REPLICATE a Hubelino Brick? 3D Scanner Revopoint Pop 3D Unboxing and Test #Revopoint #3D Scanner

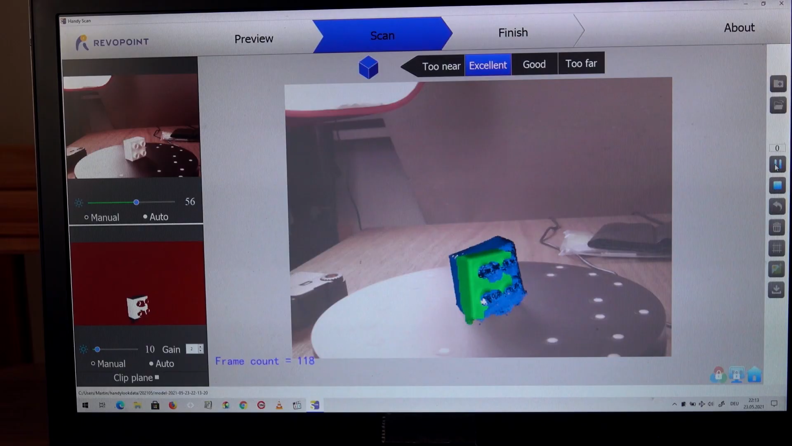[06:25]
so i've started this and apparently it's scanning
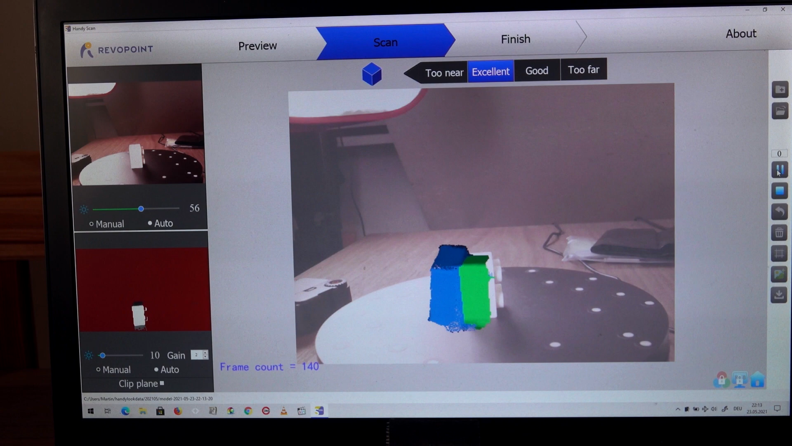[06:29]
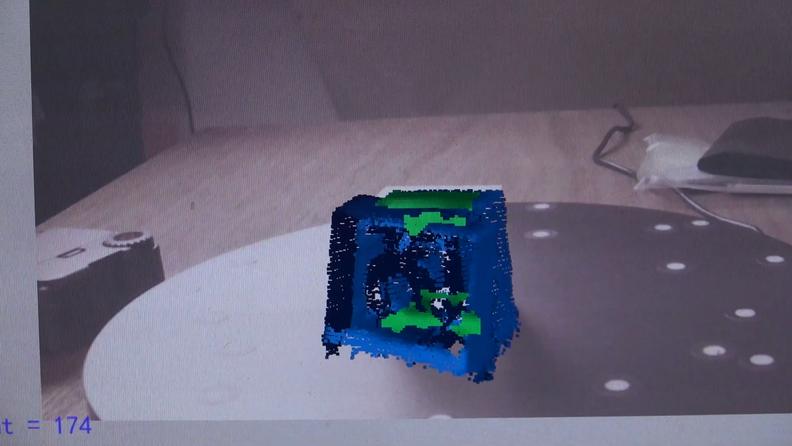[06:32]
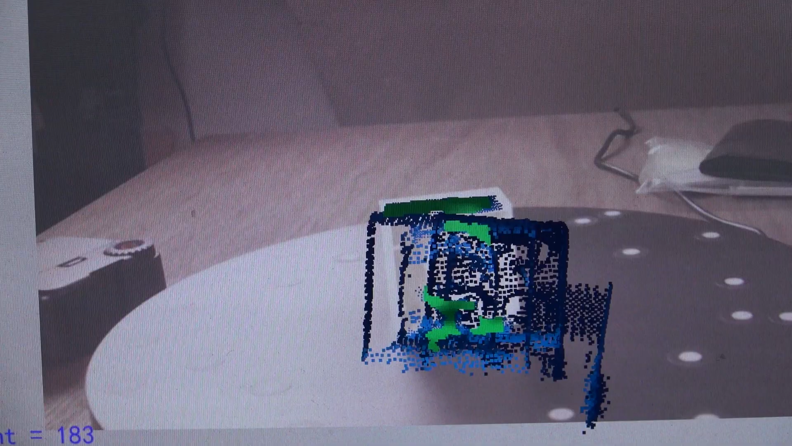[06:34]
so as you might be able to see on the screen this does
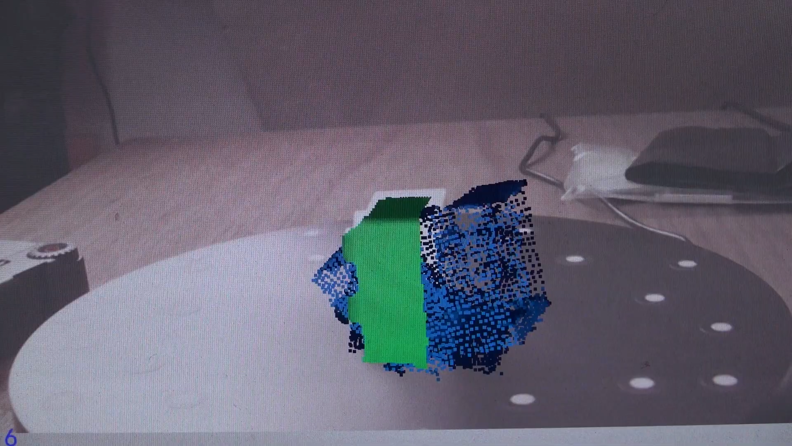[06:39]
not work and i took a break filming and did
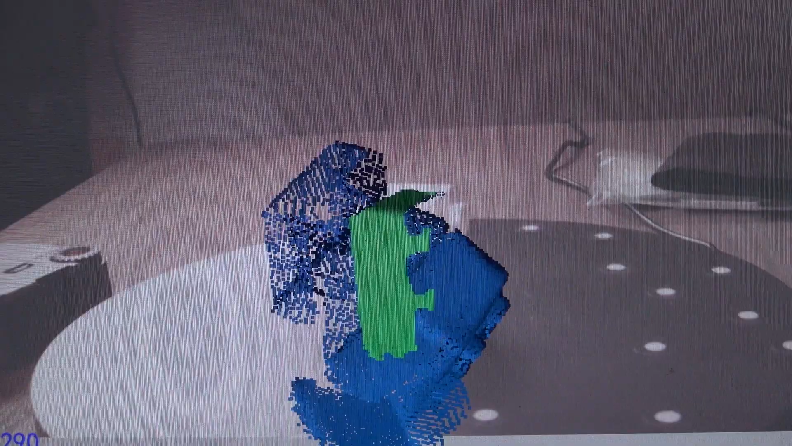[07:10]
to like a new ghost image image of this brick and they create this
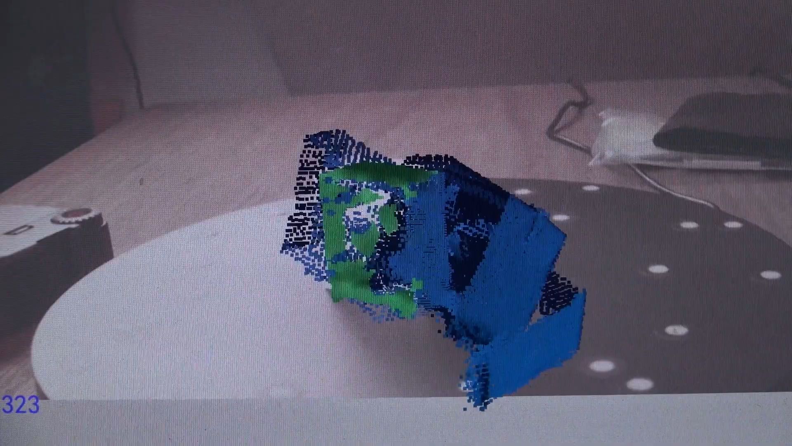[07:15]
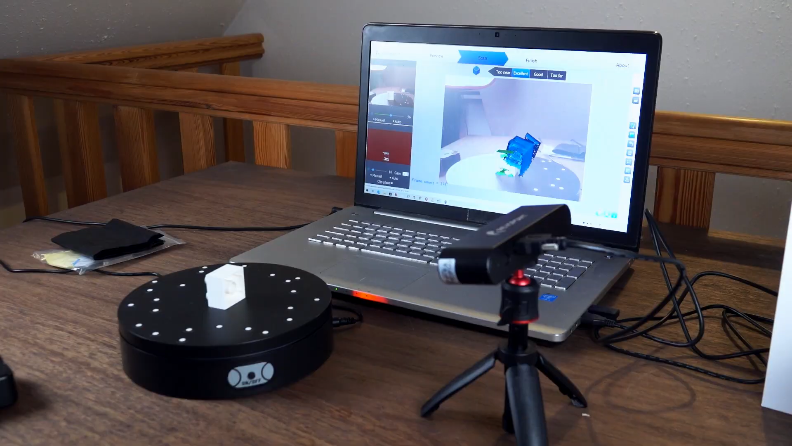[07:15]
cloud cluster of weird shapes that
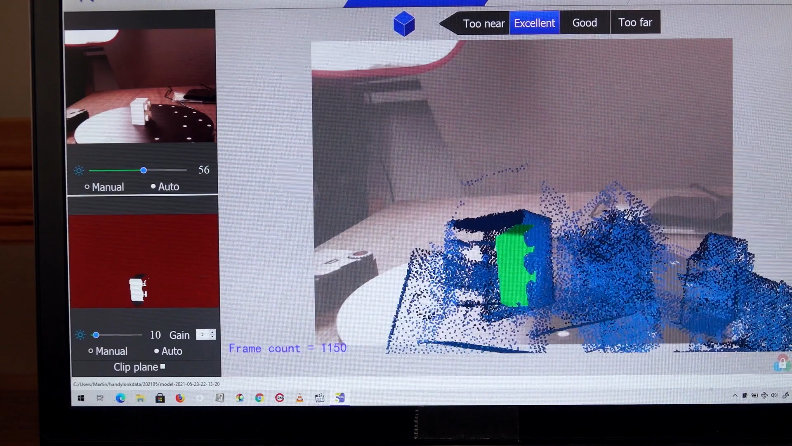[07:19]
are hovering
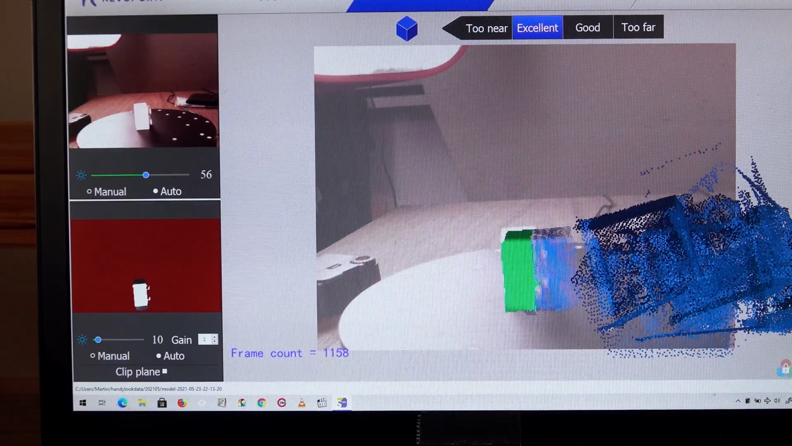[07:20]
above that thing in empty space and if i was to mesh this at the end
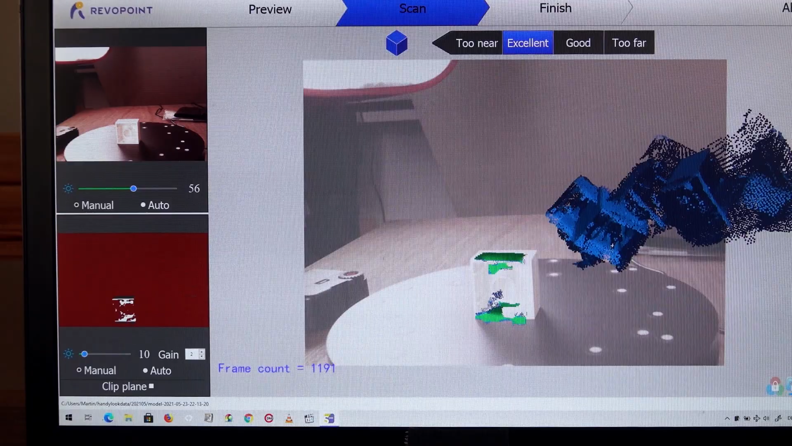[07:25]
this would create all kinds of things but not an image in the shape of this brick so my you might say naive dream of taking this out of the box and
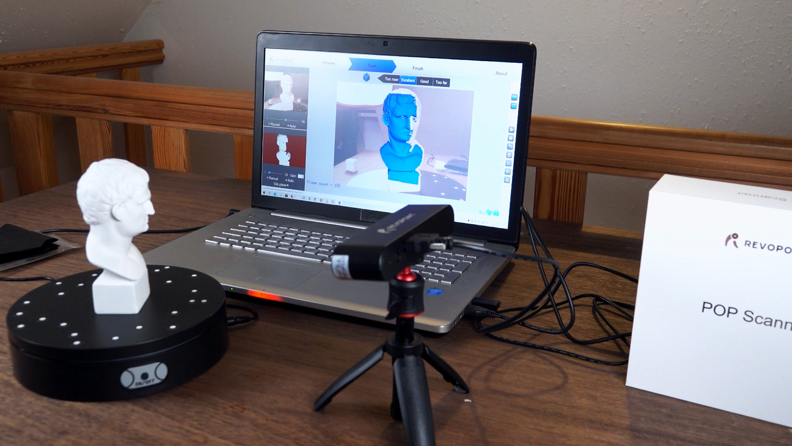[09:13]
so you see this works really well the newly scanned green areas on the screen perfectly fits with the already scanned blue areas there's a point cloud that gets denser and denser and the green area always sits exactly where the
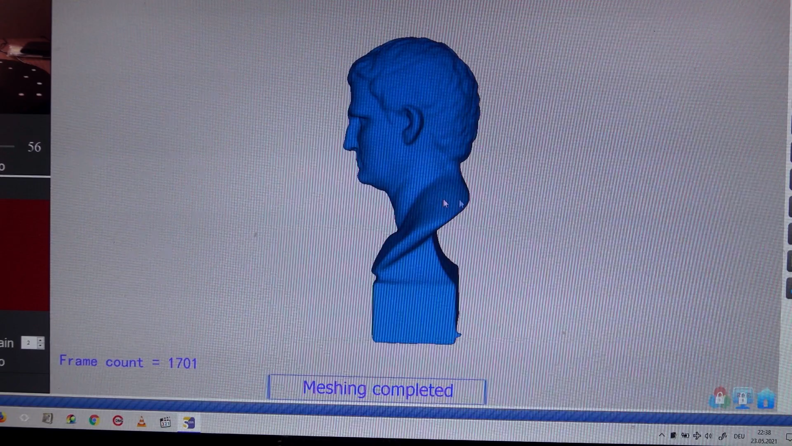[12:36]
now it's rendering meshing it says okay and now it's closed all the holes and now we have an actual object here so this looks
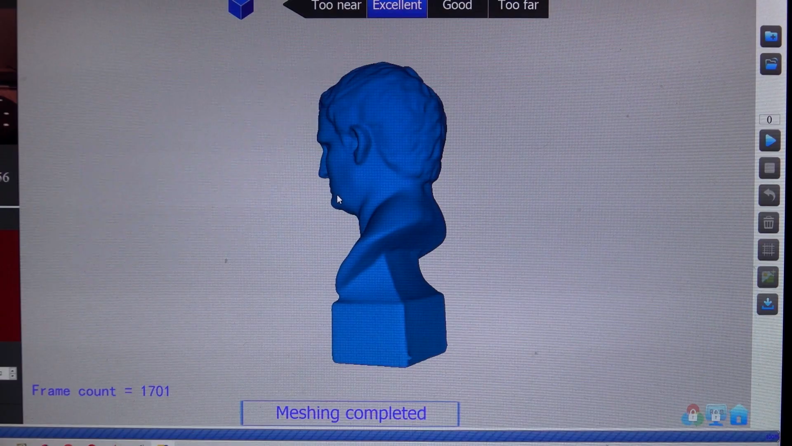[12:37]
really good there's one little point of trouble down
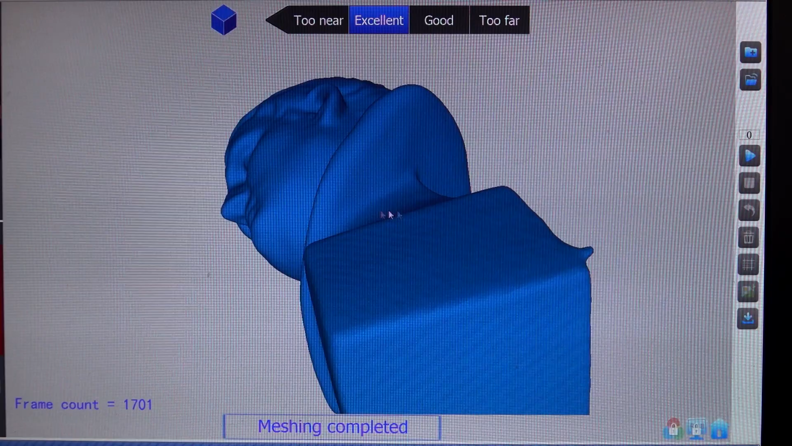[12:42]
there here there it created an artifact
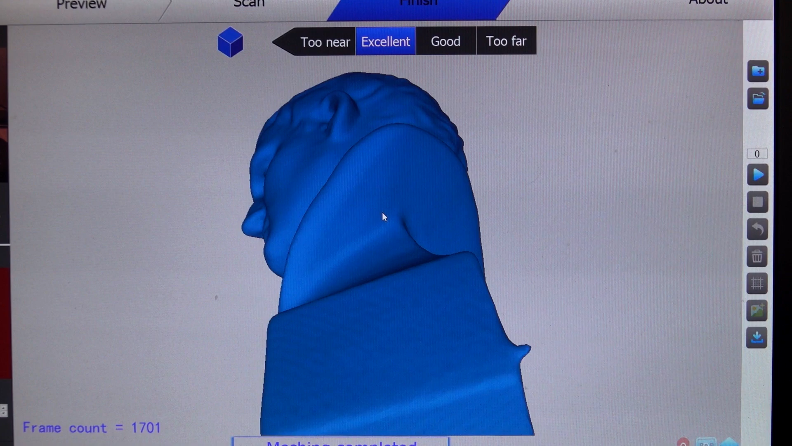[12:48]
but basically this looks surprisingly
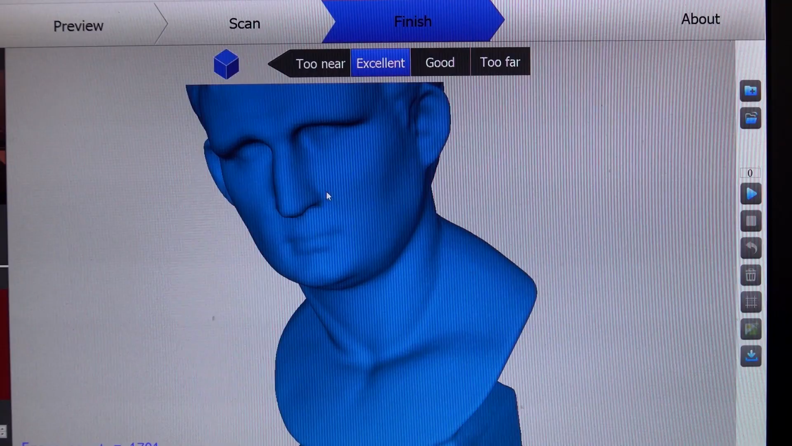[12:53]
good to me yes so this wayne rooney bust here was scanned quite well so
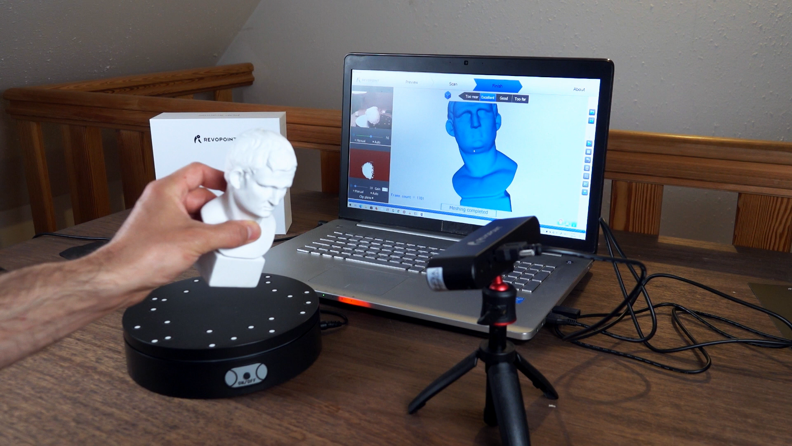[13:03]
the ideal scanning object i take it why would they include this if this wasn't the ideal thing so that works quite well but when do you need to scan this kind